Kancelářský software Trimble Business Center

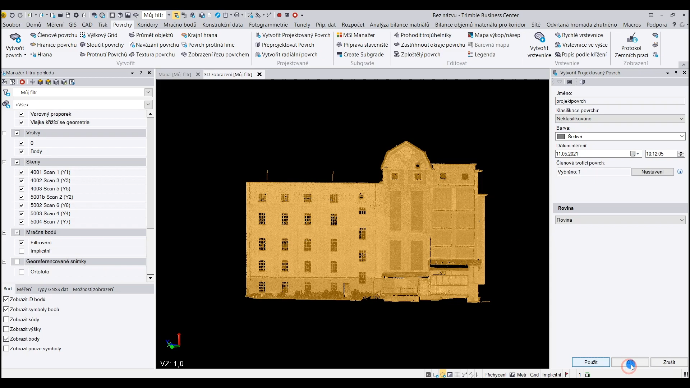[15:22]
Můžeme dát Použít a program vypočte 3D model povrchu té fasády.
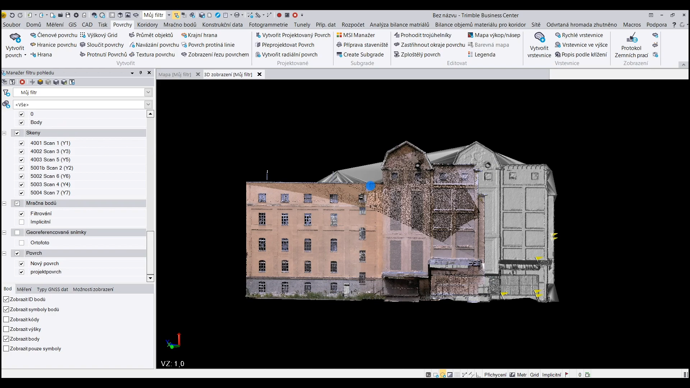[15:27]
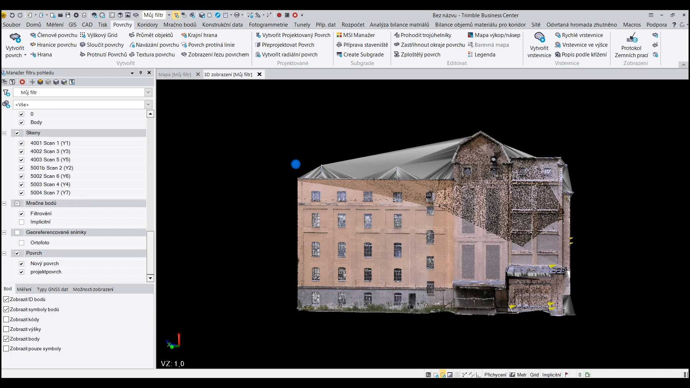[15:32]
Vidíme, že u těch bodů nahoře to udělalo vlastně ty nesmyslné trovojelníky, které se samozřejmě dají zastříhnout. Jak když vypnu skenovat ty skeny, aby jsme to lépe viděli, tak vidíme,
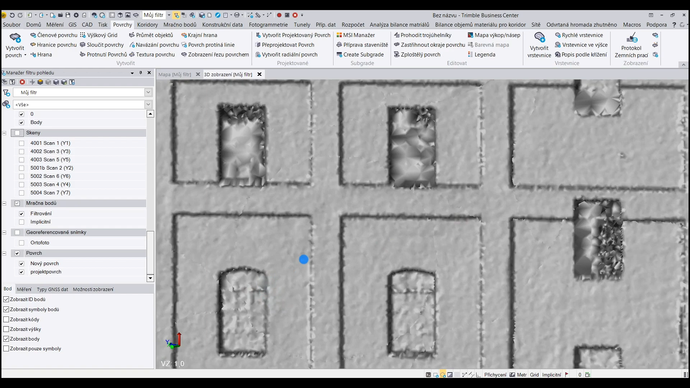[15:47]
jak ten program při volbě 5 cm ředění,
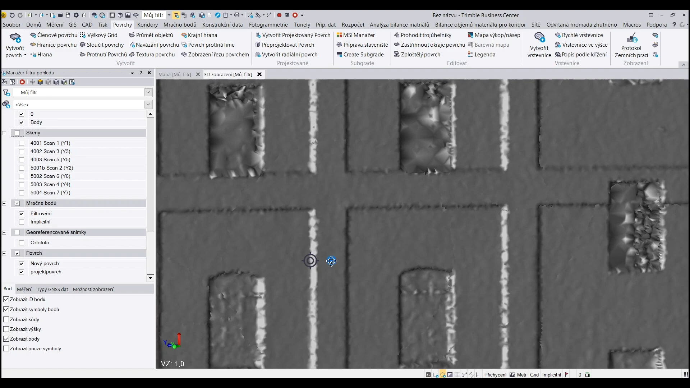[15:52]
samozřejmě pokud je víc času, můžeme nechat i přesnější ten povrch, pokud je to potřeba.